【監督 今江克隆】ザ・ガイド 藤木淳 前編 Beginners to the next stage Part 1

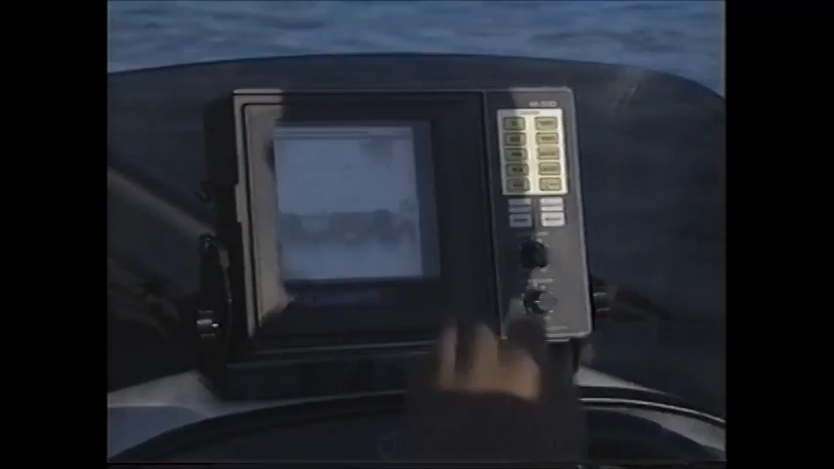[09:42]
こういうのが魚床に
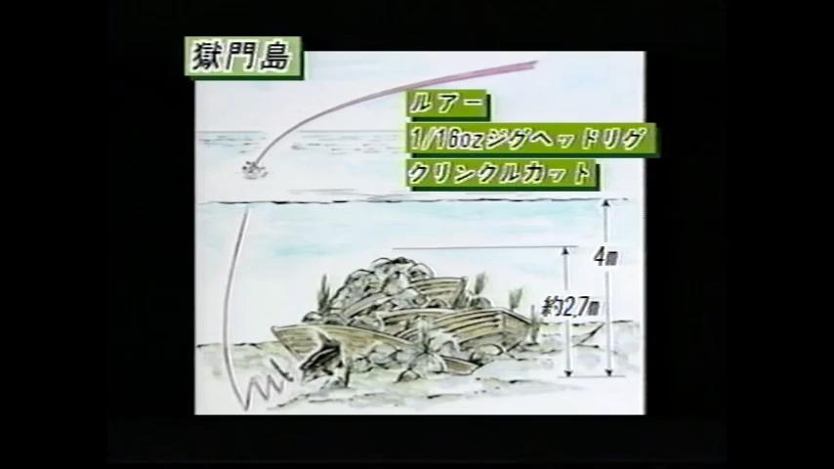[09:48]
ここは古船ですね古い船が4メタラインに入ってて
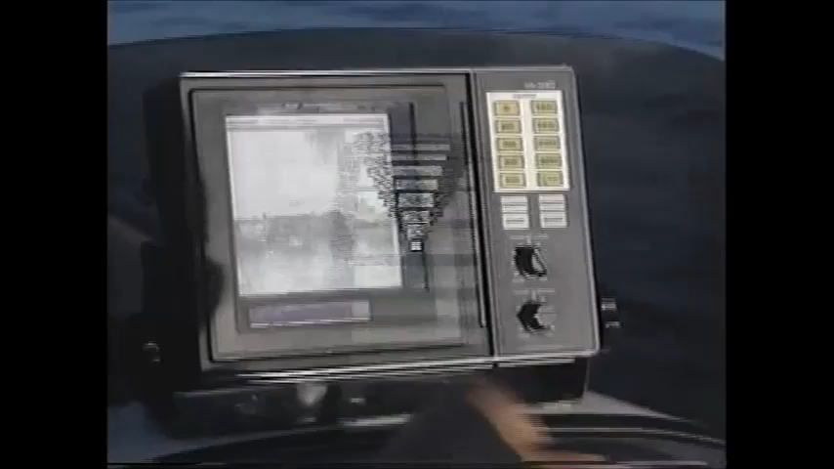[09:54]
その上にゴルタイシがいっぱい持ってあるというポイントなんですここを狙ってみましょうはい
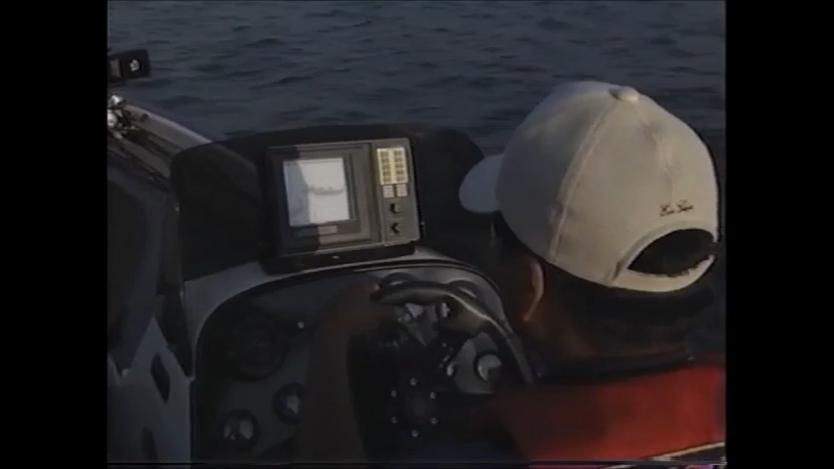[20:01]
こうねはいでここでマーカーを打つはいでこれねはいこれがブレークなんやけどはい上浮いて
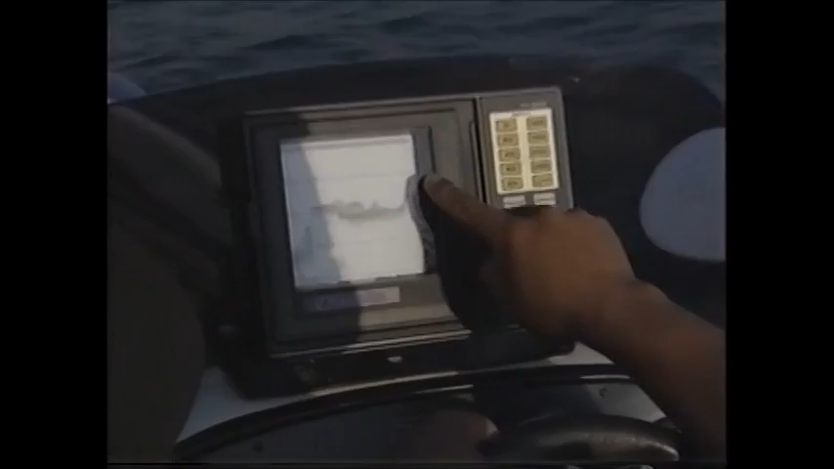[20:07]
るでしょはいこれねたぶん沈線がなんかですうんだからこれとは全く違うもんが引
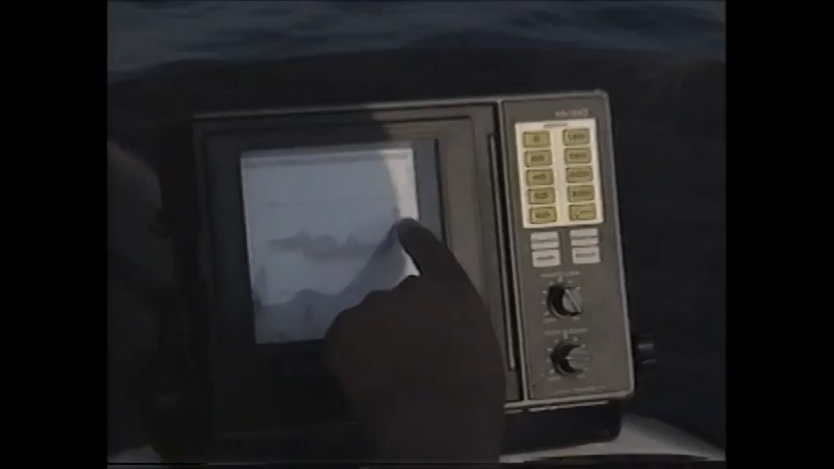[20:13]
っ付いてるうんでこれこういう風に写ったけどはいこういう風に岬が入ってるはいその上こう通したからはいはい
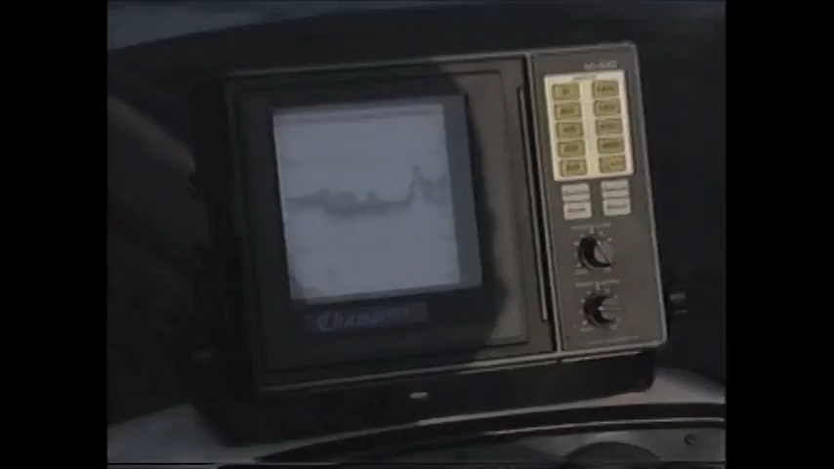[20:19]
だからこういう風に写ってるわけはい